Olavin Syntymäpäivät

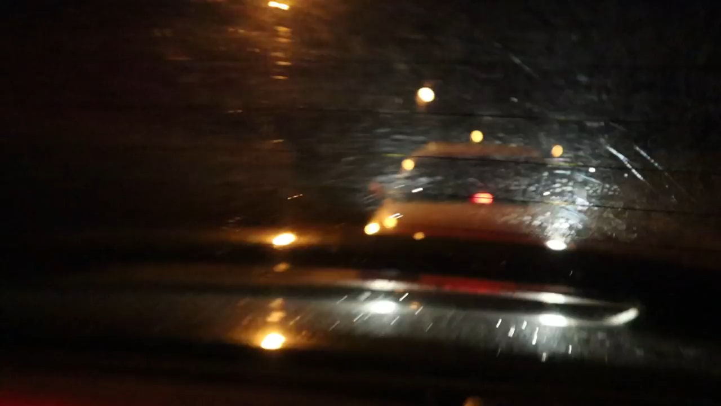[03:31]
Oi jussu. Mitä? Siellä on poliisi perässä. Mitä helvettiä? Vittu poliisi, tää on ihan tuhanee. Eipä pysähdytti.
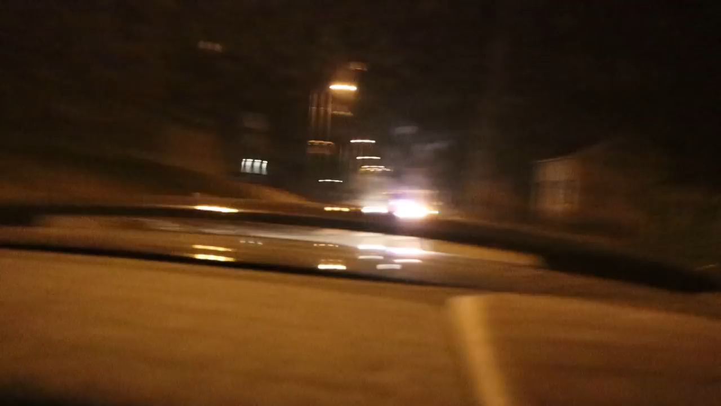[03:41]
Se lähti uudestaan perään, sillä on taas pilli. Nyt täytyy kyllä sanoa, että toi on oikeesti Wasabi Mondeo. Mut se on ollu joskus poliisiauto. Niin siinä tosiaankin saa olla poliisivalot ihan varmasti. Ja tätä ei oo todellakaan kuvattu julkisella tiellä.